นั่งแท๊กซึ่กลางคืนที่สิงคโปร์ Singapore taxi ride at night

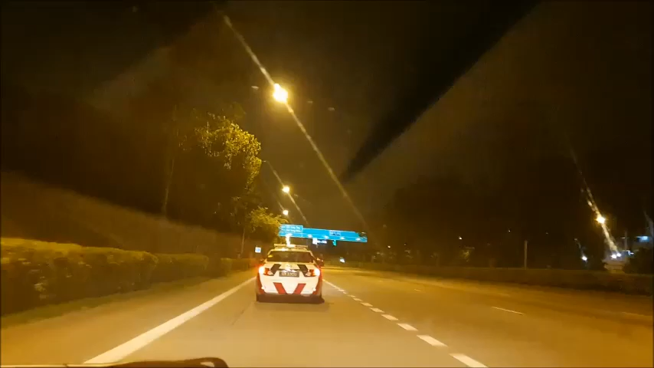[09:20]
I can overtake already. Even go already. Slowly. Slowly, yeah. Just follow. I overtake after no happy, I catch me already. Listen, the police are the same. Men, today I no happy. I see. How much he learned? 70 only? 60 only, yeah. 60 only.
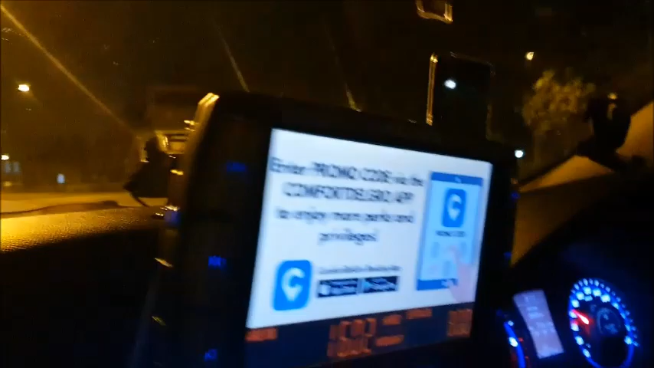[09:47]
Look to your mind, just 60 only. 60, 70 60, only. 70, like this only.
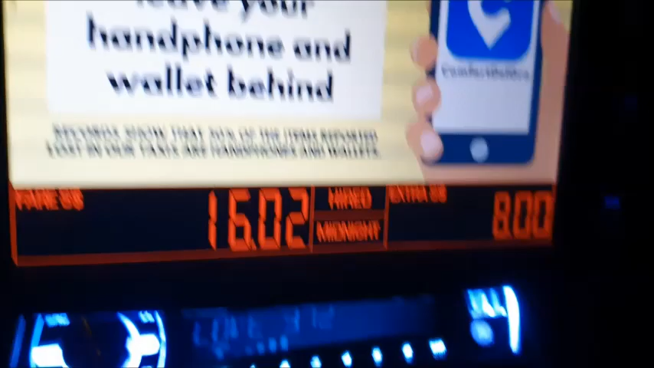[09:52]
Now $16 part 8 part $8.24 already, Just now I company day one, I go highway, come here about $27. Mm-hmm. I know, I was coming. Okay, okay.
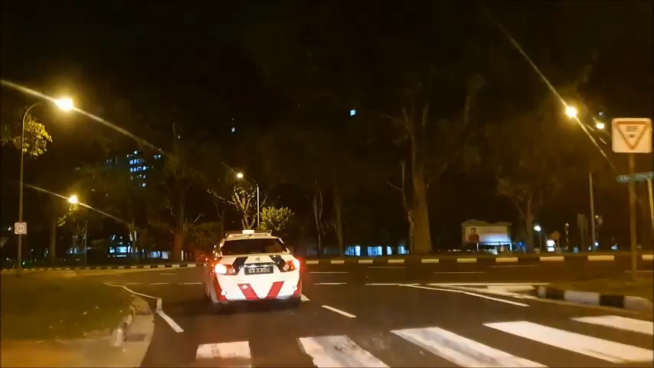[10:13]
Father, father, the policeman. Okay. He turned light already, so you can go straight, huh? Go straight to the North 7 and turn light.
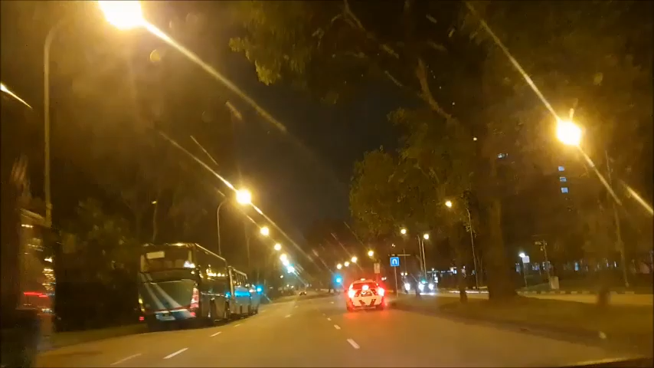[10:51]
Not allowed to take the video. Not allowed. Not allowed. You take video on the police car.